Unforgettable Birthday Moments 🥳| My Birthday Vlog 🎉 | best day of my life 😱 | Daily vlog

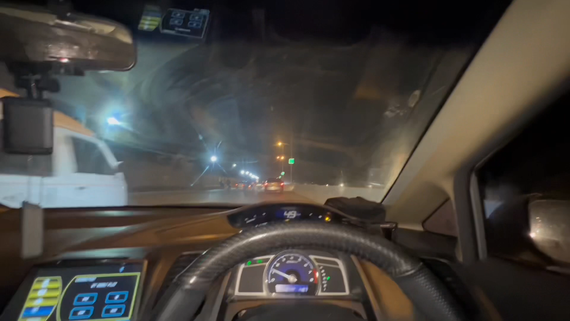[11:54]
वर्ल्ड्स हाउस जनाब बहुत ठंडी बर्फीली हवा चल रही है ये अपने भाइयों की तरह